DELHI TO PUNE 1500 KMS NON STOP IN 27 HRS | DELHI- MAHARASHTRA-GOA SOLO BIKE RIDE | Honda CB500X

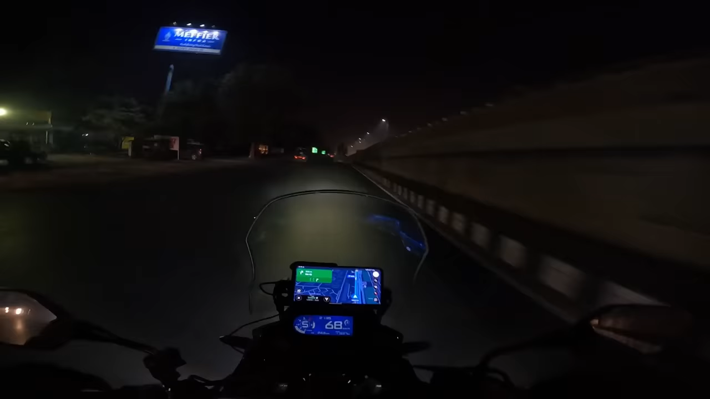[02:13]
मतलब एक इतना एक्साइटमेंट रहता है ना भाई कि नींद नहीं आती, ये तो पक्की बात है। मैप के हिसाब से बात करें तो 1 दिन 2 घंटे दिखा रहा है, मतलब अभी 9:30 बजा है,
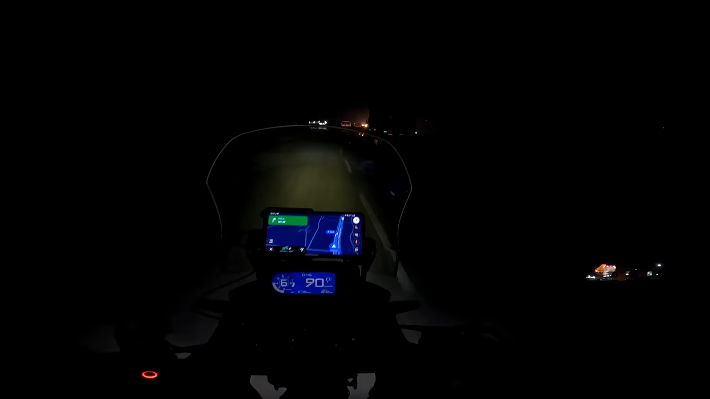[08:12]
एनर्जाइज। अभी आपको मैप में दिख रहा है ये जो बाईपास होके जा रहा है येलो वाला,
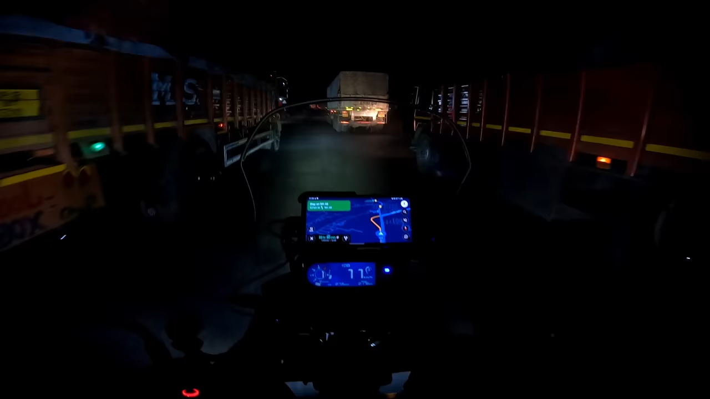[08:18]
हम अभी ये ले लेंगे, अगर अंदर से जाएंगे तो जयपुर से निकल जाएंगे यहाँ से, बट हम बाईपास ले लेंगे, जयपुर में अपने को जाना नहीं है, जयपुर देखेगा मतलब ऊपर से ही निकलेंगे।